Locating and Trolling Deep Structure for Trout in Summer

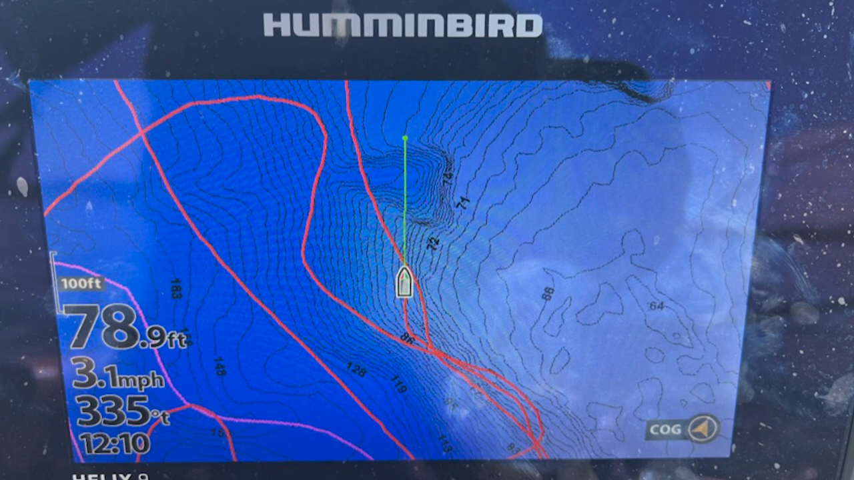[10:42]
On screen: depth 78.9 ft, speed 3.1 mph
You know, we have an updated Navionics map. It's really, really good. You can zoom into 1 foot contours. It doesn't take, it's not very hard, as you can see from the demo maps I have here, to look at it at a glance and kind of know where those ridges and where those areas are. And then it's just a matter of picking the ones that are in the right depth.